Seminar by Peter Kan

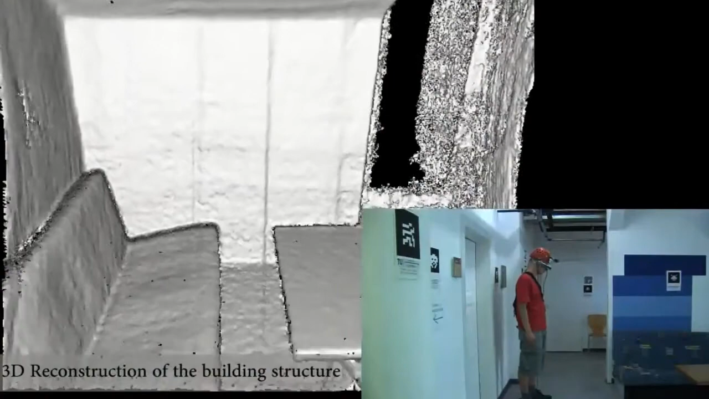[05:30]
And this is the reconstructed environment seen by the Kinect.
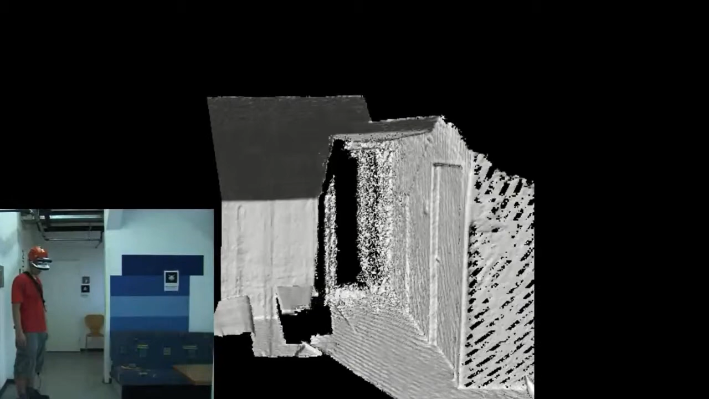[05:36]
Kinect Fusion approach is used here to reconstruct the 3D surrounding environment. Here you see the video of the person in the space,
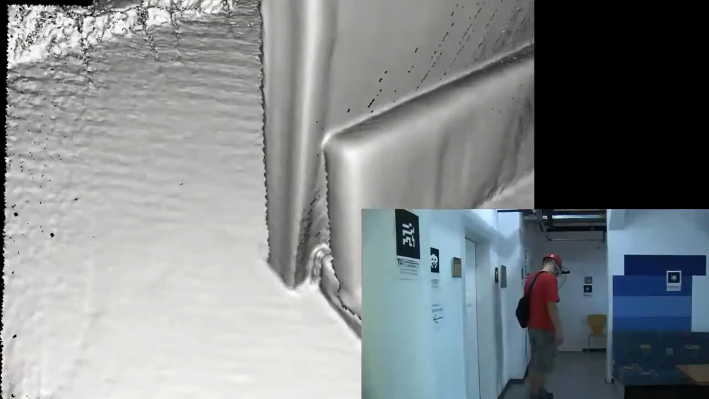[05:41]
and as he look around, the environment is progressively reconstructed.
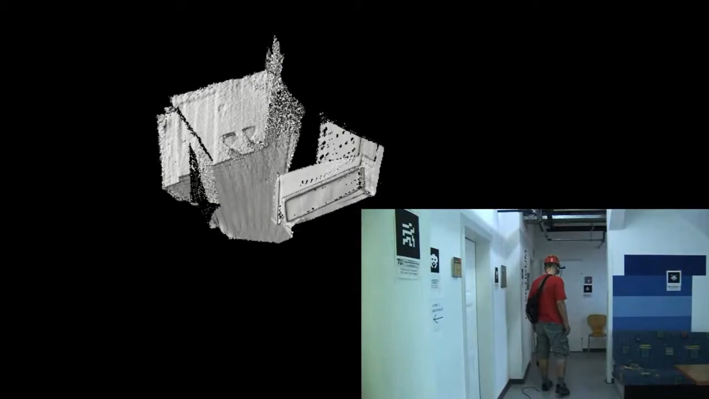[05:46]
He can also walk in the dark and see properly the surrounding environment.
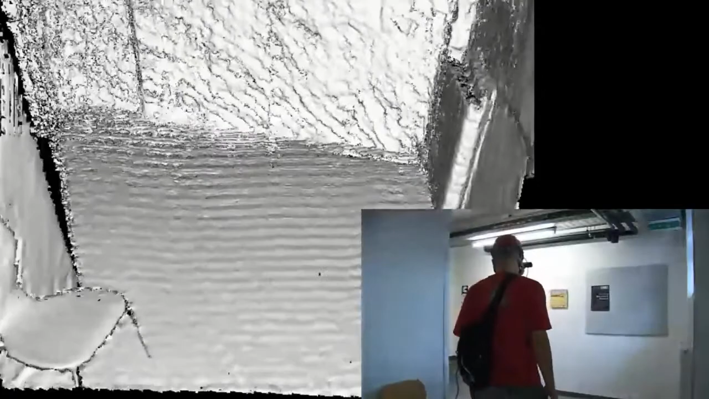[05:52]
For now, he should only move very slowly because this is the first prototype,
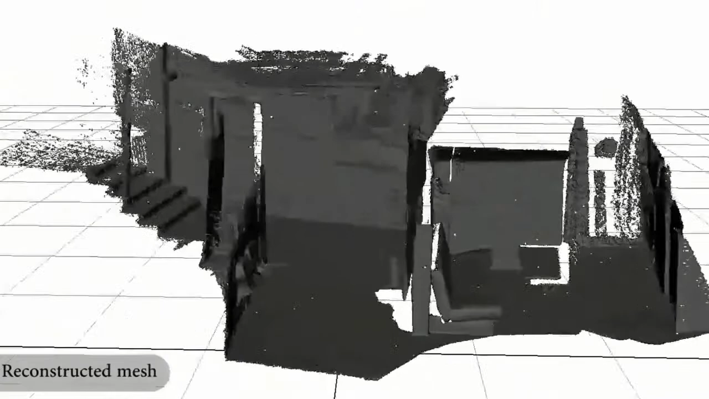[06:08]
And then in the control center, in the command center, they can see the reconstructed model of the environment.
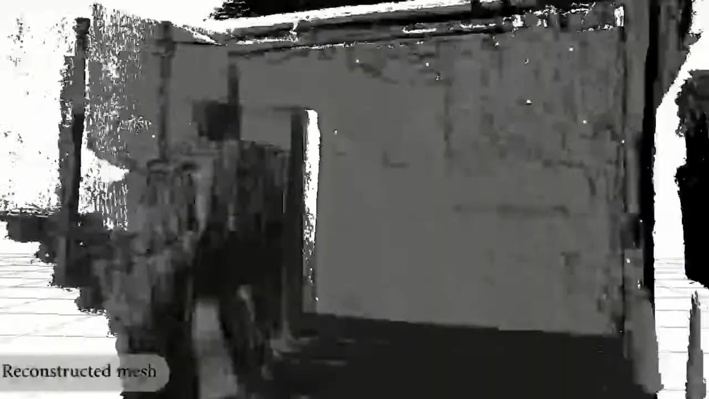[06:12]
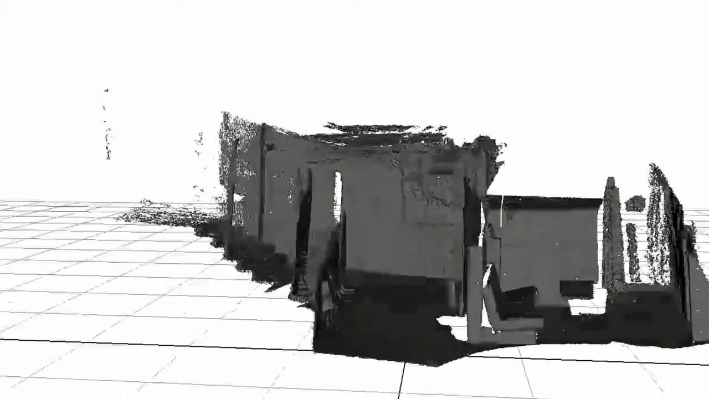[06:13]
They can observe it and give him some proper instructions what to do.
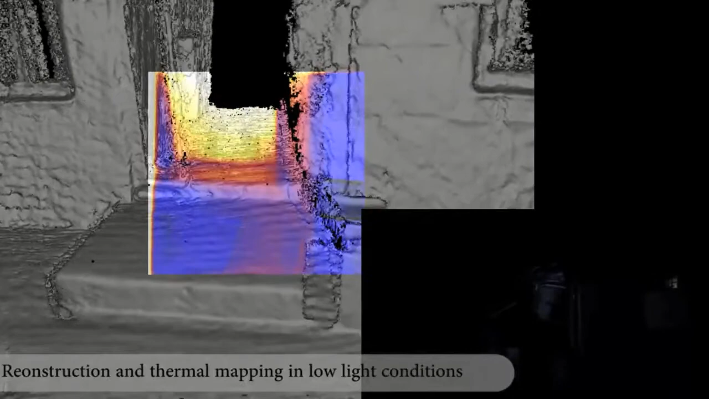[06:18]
This is the overlay image of the thermal camera, so you can see thermal response in the middle.
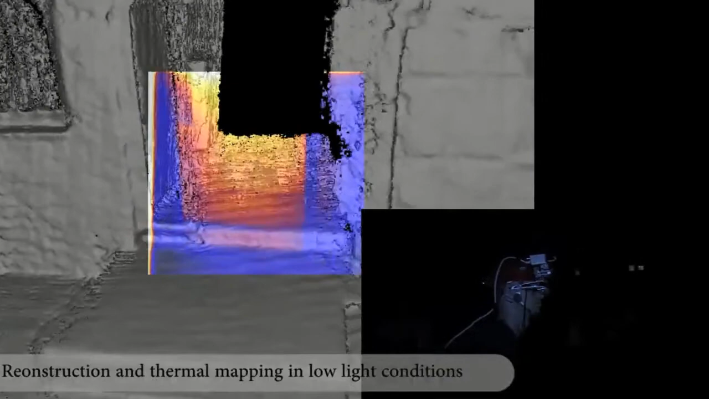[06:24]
This can be useful for detecting the source of fire or for some human bodies lying on the ground.
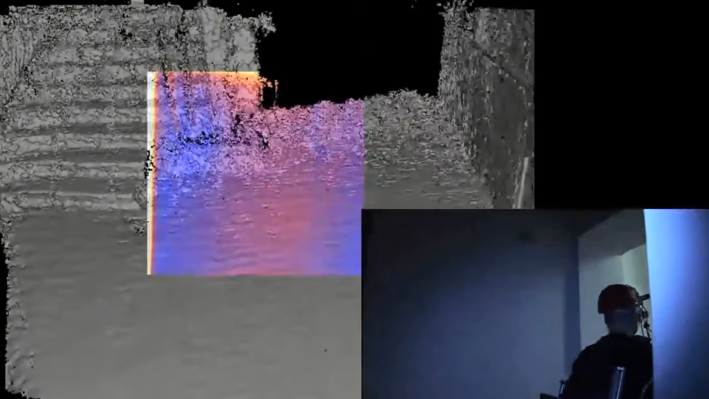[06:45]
You can see here that he can move pretty in the dark, and he still sees the environment around him.
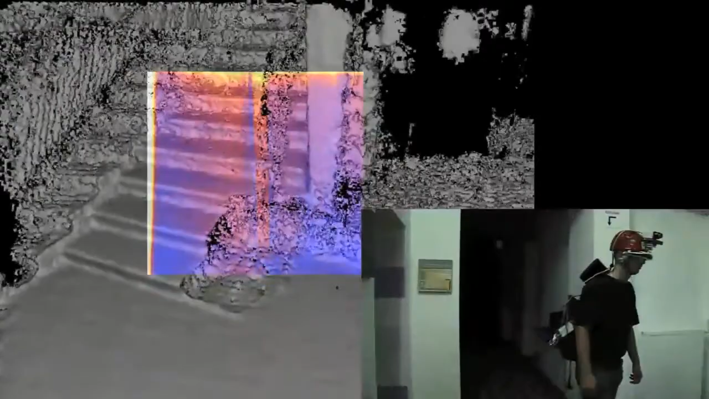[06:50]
And as he looks more up,
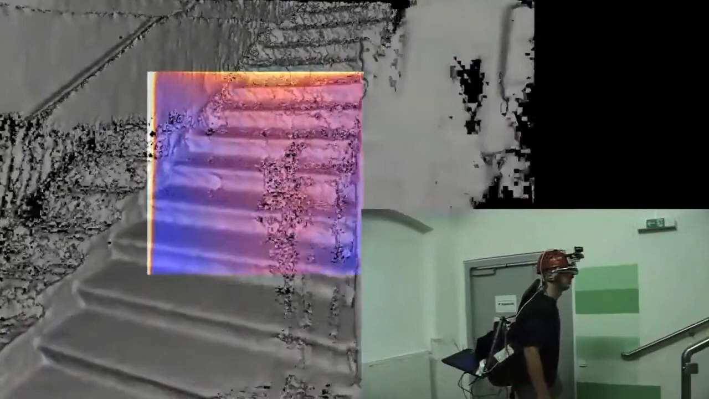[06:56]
then there is a character who is taking a video of him.
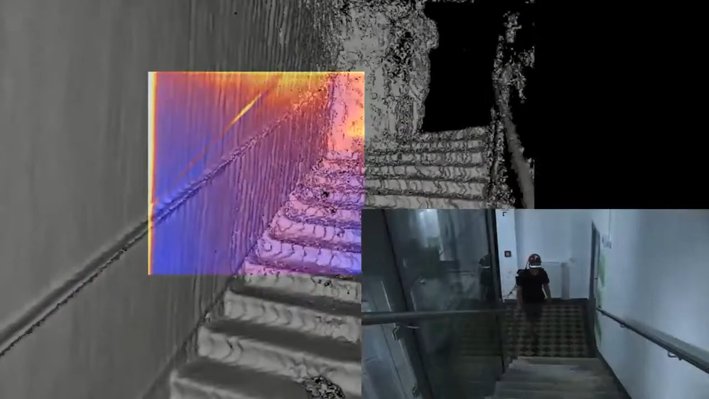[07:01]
And then you see in thermal response that you have a high response in the character place.
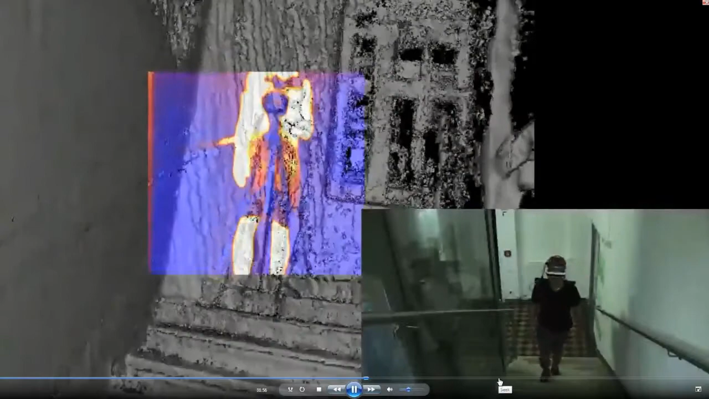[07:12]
I can maybe move it a bit further. Here is the room where is a human lying on the ground here.
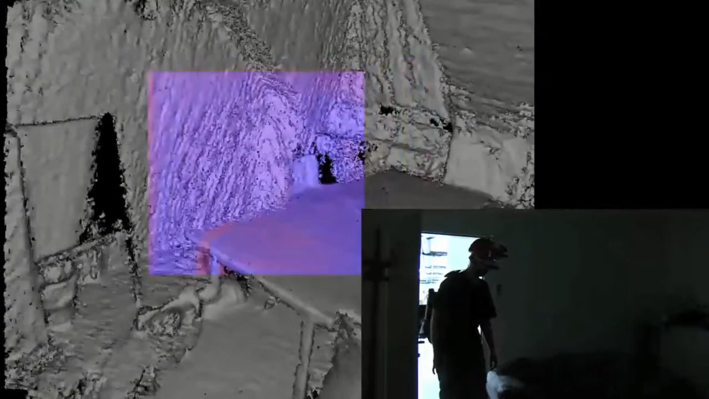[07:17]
And you see that the 3D data are overlaid by the color from the temperature of the body, so it's more reddish there.
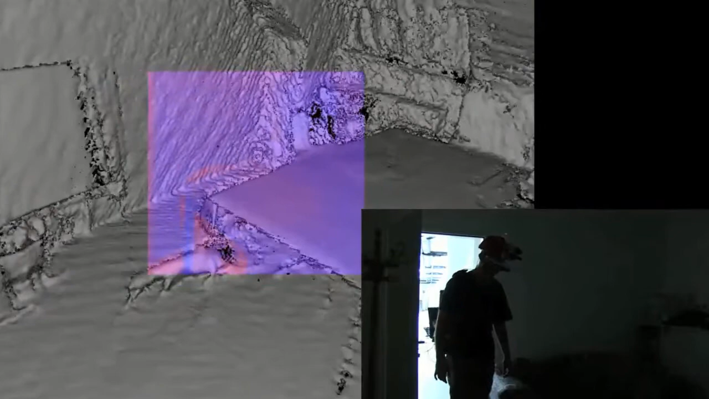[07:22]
And then what we can do is we can texture map whole the environment by the color data, and we can observe this in the command center, like, and it can look like this.
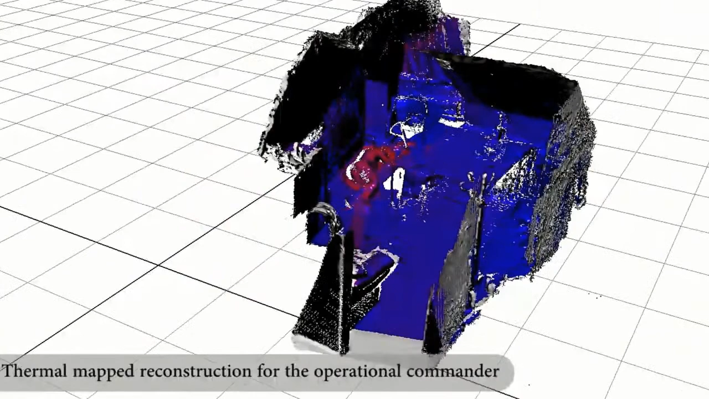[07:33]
So we can observe it and see the human lying here.